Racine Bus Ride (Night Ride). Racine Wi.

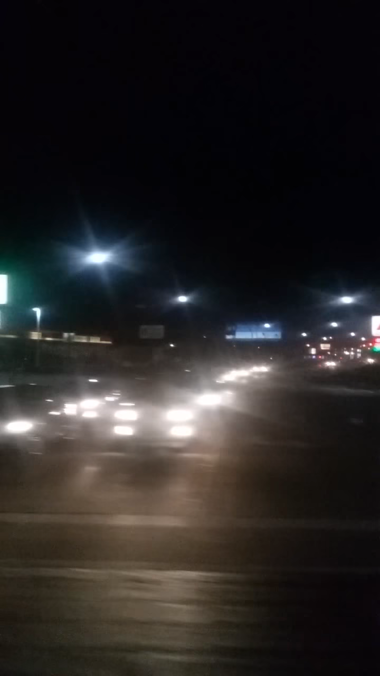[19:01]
No, that's very ugly. And here goes a gas station. And Gold. This is BP gas station. And a bum. Well, we're heading on Gold.